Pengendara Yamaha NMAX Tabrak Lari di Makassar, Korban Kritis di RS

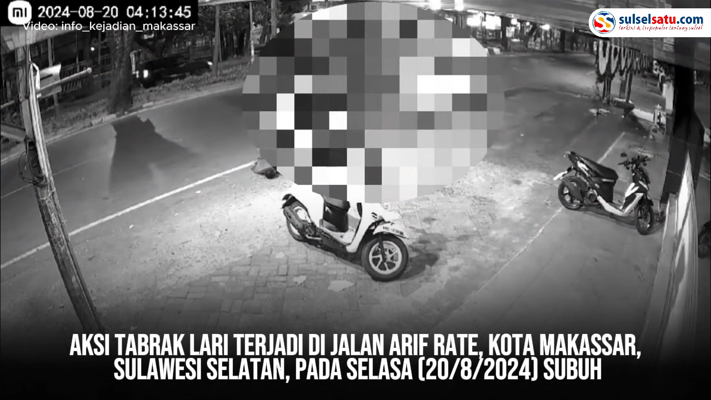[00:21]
Aksi tabrak lari terjadi di Jalan Arif Red, Kota Makassar, Sulawesi Selatan, pada Selasa 20 Agustus 2024 subuh. Pelaku, yang mengendarai sepeda motor Yamaha NMAX, hingga saat ini masih buron. Insiden yang terekam CCTV tersebut viral di media sosial. Sementara itu,